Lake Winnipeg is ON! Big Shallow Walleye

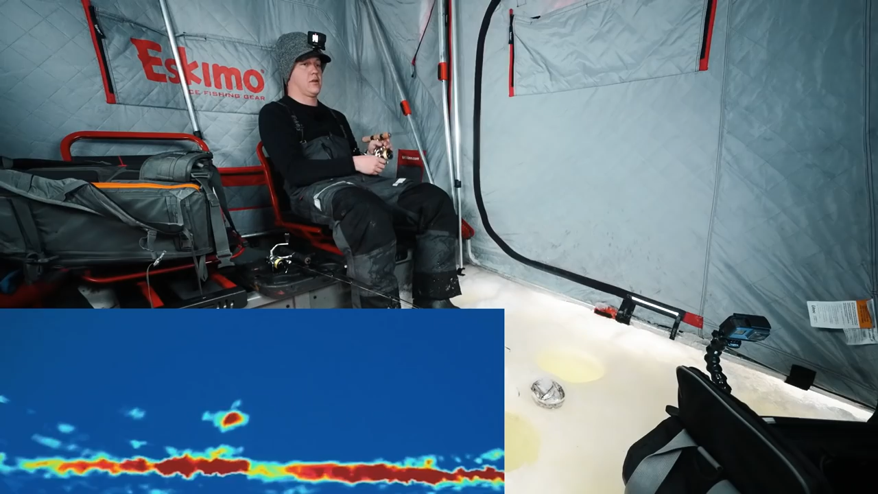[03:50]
and hopefully we can corner some fish who officially on the right maybe two or one big one oh guys guys let's go let's go first like oh my god oh no oh that was a good fish you're freaking kidding me that fish just pile-drived it
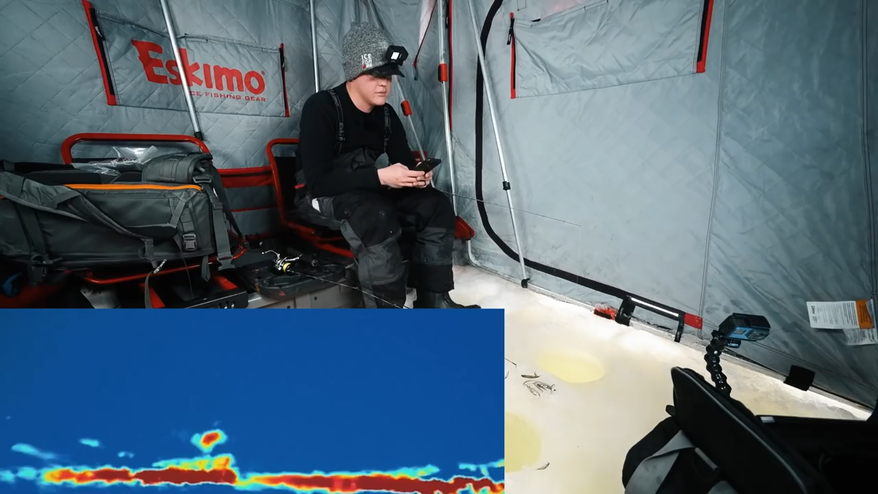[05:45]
oh oh that's a little better just
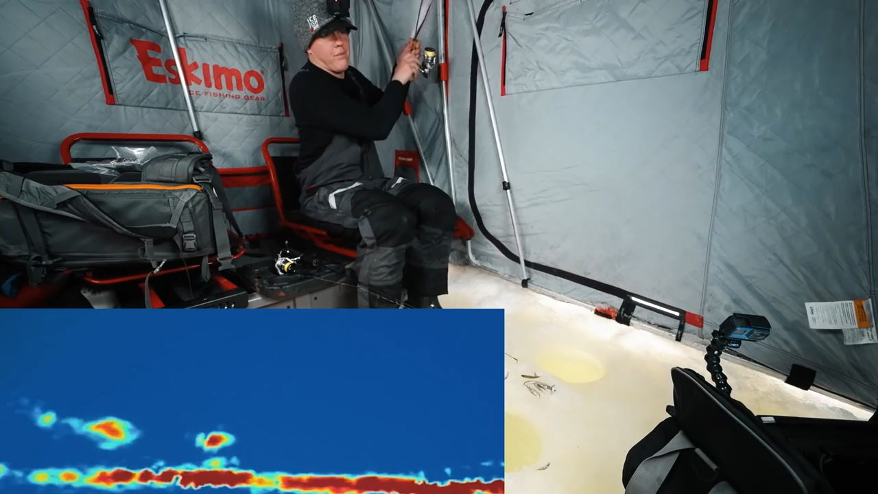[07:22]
oh okay that is not small that is not small it looked small and then it didn't look small no
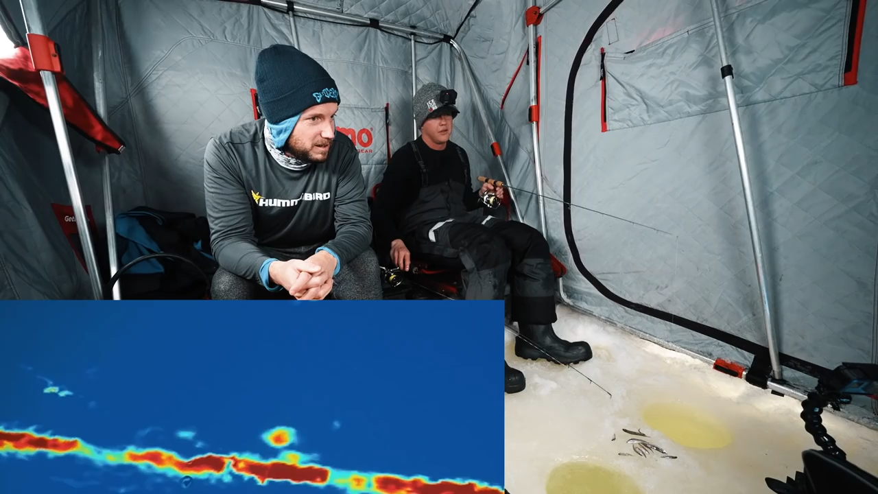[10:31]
is he gonna come back and eat the middle this is your rod this is your rod oh I don't know oh yeah he's coming for you oh no wait there's two fish there oh there's this pot up talk to yeah oh man you're you're just between the fish and me you're just barely he's yeah he's on you Matt's kids are gonna be watching this video and they're gonna be very disappointed in him
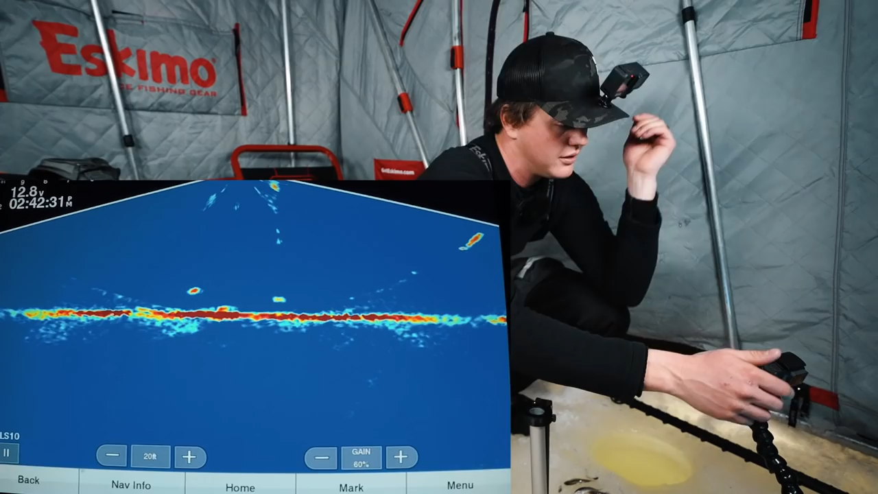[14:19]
all right guys so first thing you might notice about my live scope setup is the color palette a lot of people think that i'm actually using first
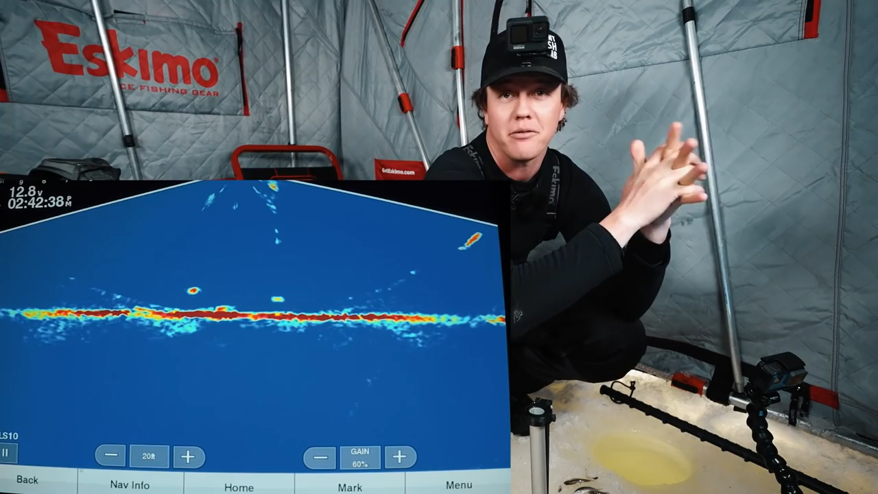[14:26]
generation panoptics not live scope which is the second generation the reason being the color
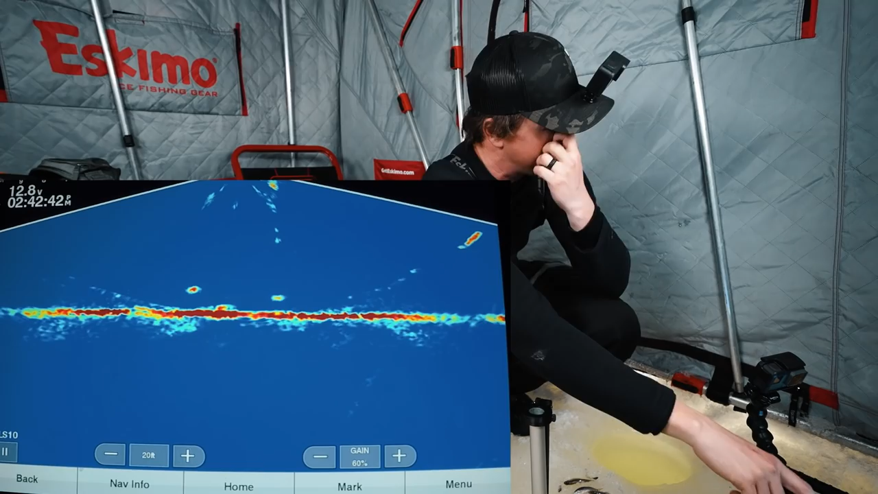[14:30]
palette matches and this is what my friend jason at live scope addicts recommended and since using the other color palettes this is definitely
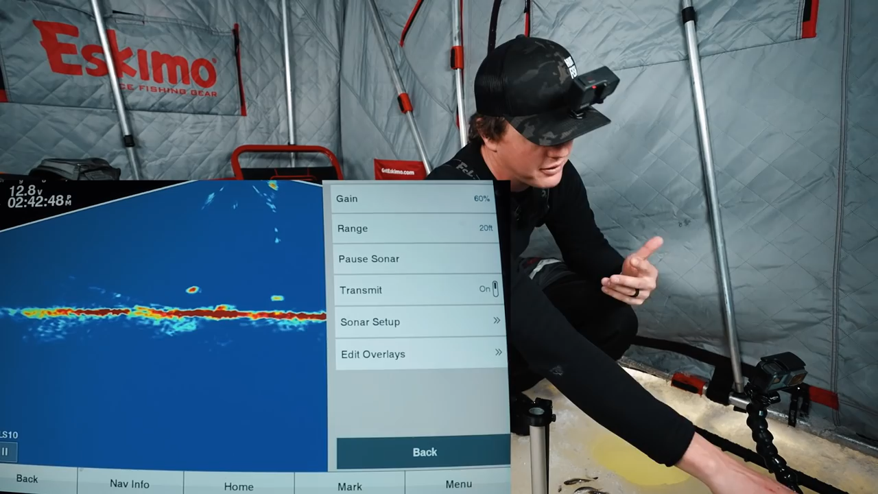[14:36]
my favorite so you go sonar setup appearance color scheme and then you've got all the different options so here's amber
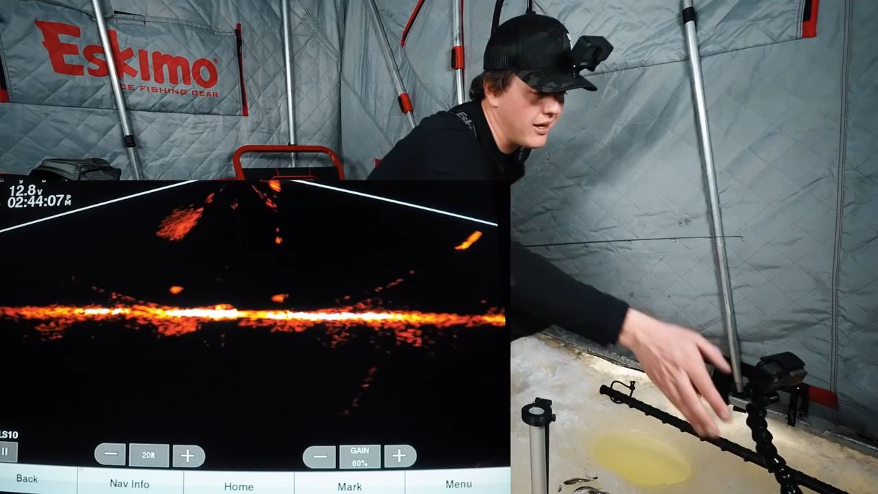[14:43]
that color palette the amber is probably the one that you would see the most on you know marketing material for live scope it's what aaron
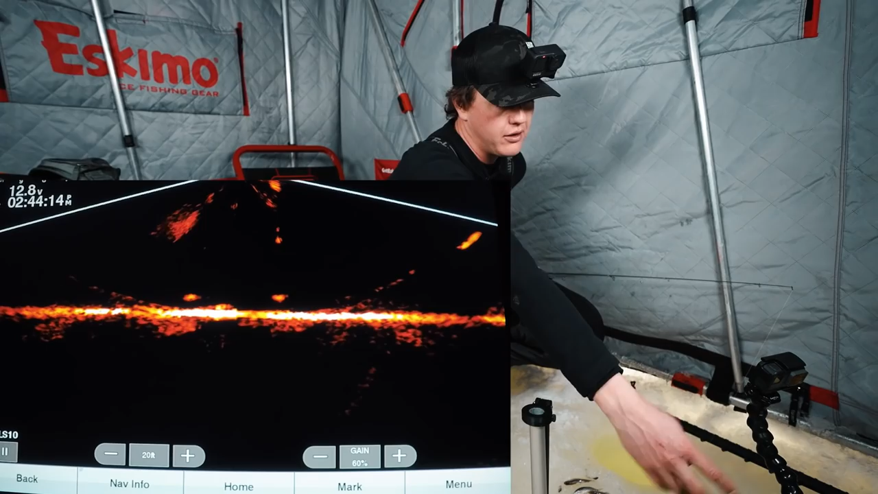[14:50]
weeb uses a lot of the time i really like using the blue color scheme sonar setup appearance
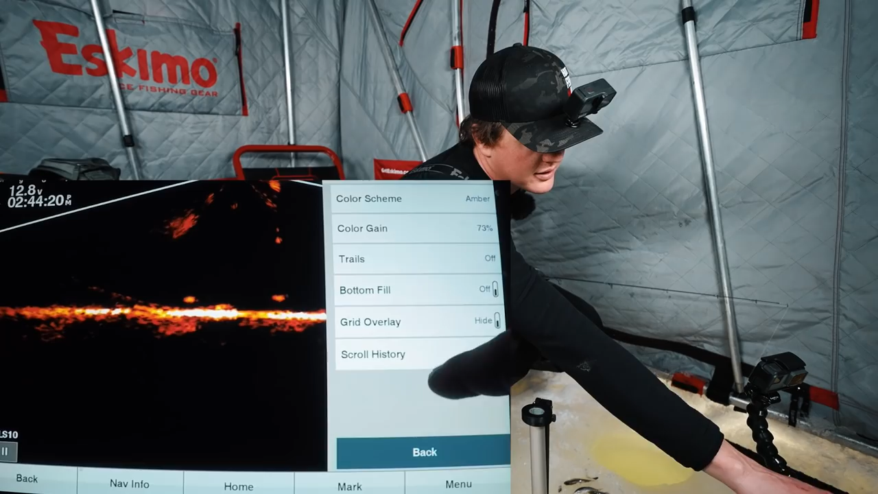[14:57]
color scheme blue because it gives you the
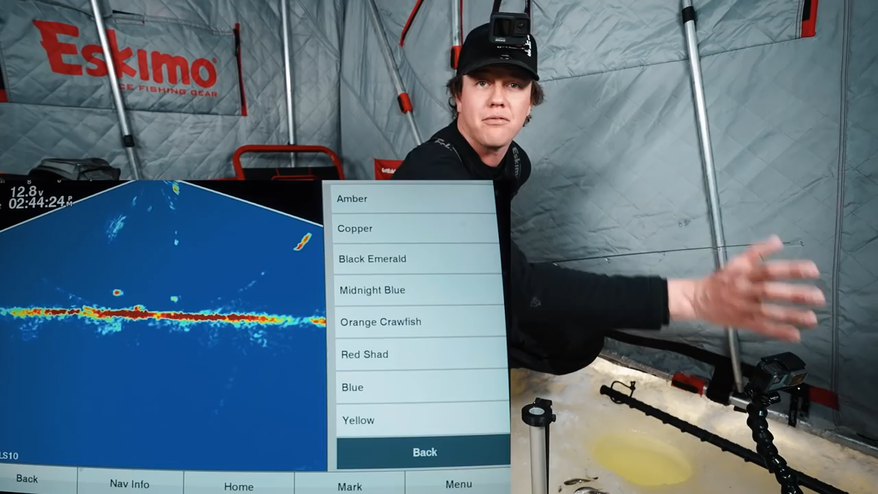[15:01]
different colors depending on you know how hard of return it is um so
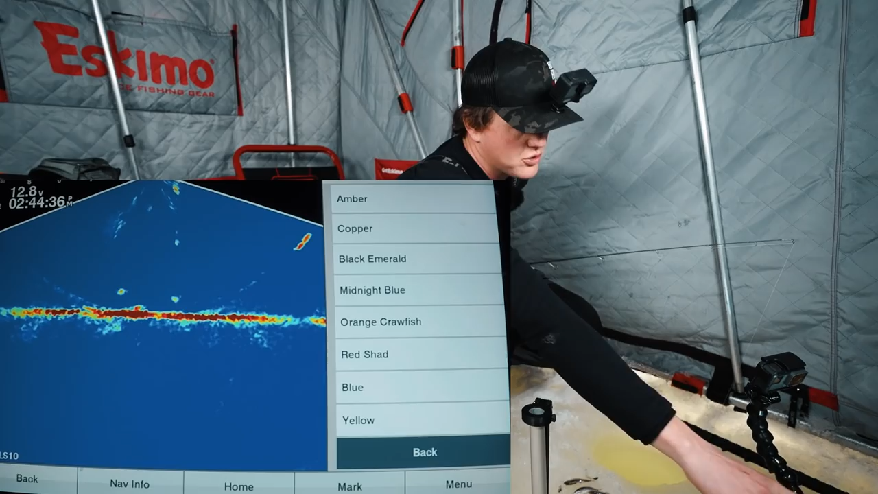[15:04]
that's what i like using but as you can see you know there's a lot of different options
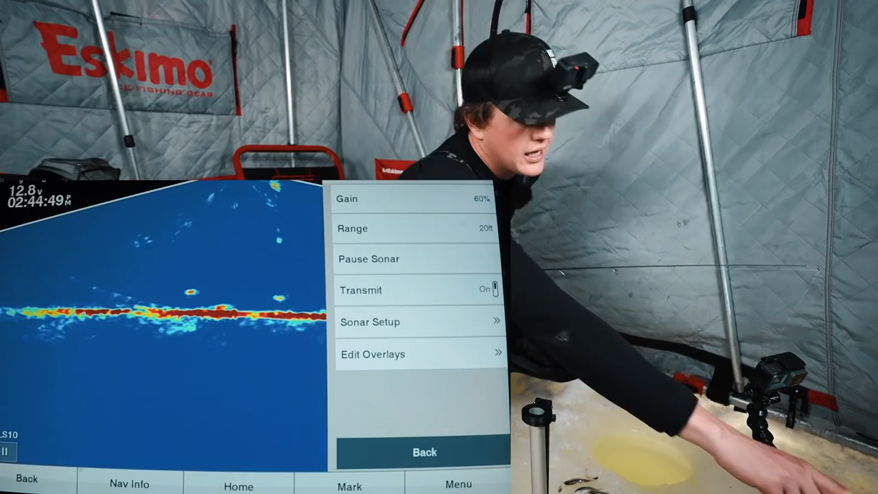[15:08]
i'm using forward view when i'm scanning for fish when i'm looking for crappies something like that i'll use forward mode so i can see you know where that pot of fish is where i'm going to drill right now i'm kind of just hunkered down and waiting for the fish to
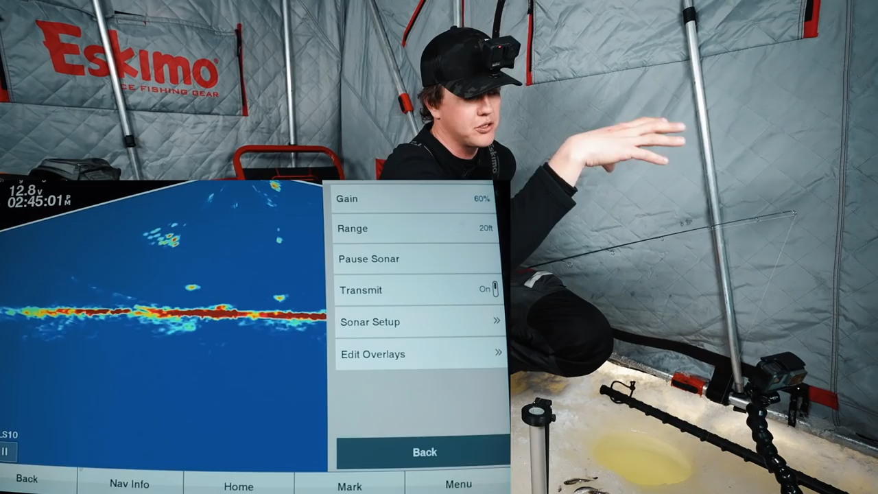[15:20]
cruise through towards me so i'm using the down view which is great for fishing with multiple people um showing you know lures on either side of the transducer so
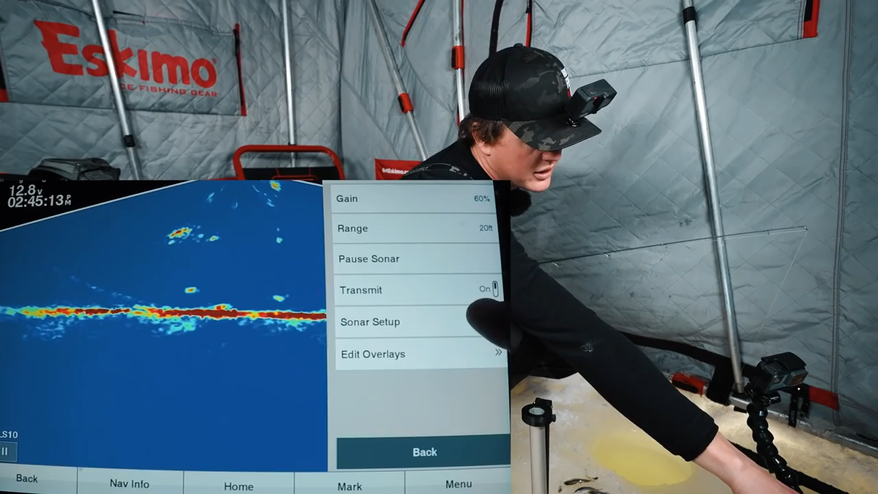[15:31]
sonar setup installation orientation orientation is down
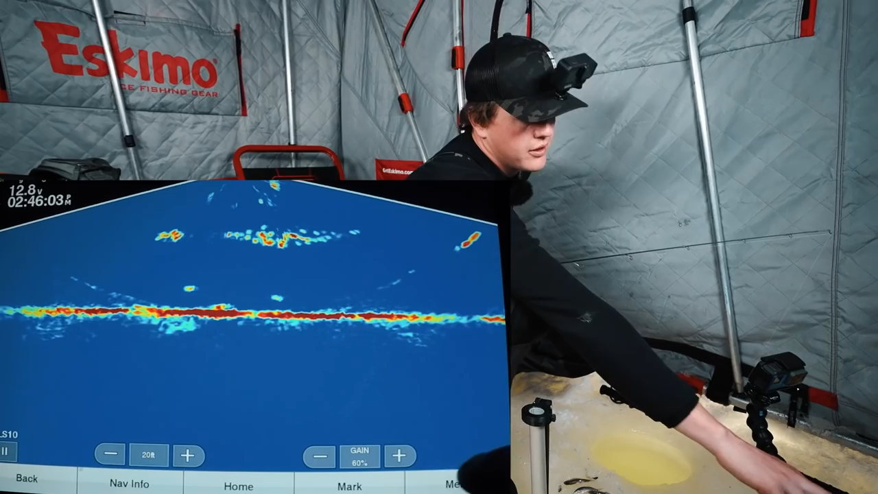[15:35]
so gain my gain is often around 60 percent you know it could be 50 it could be all the way up to like 70 or 75 in deeper
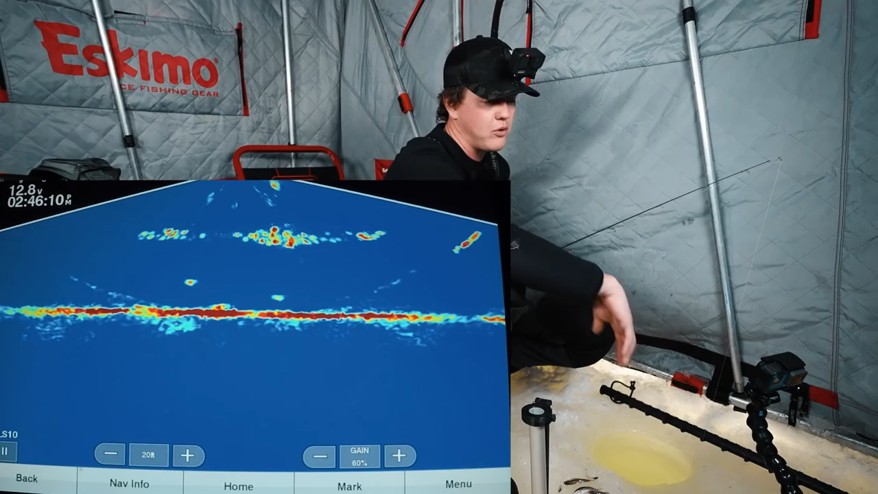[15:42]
water and then the bottom here you have you know your different range rings for depth so there's some positives and negatives to on how you have this setup if i zoom it in i can see the bottom or let's say 15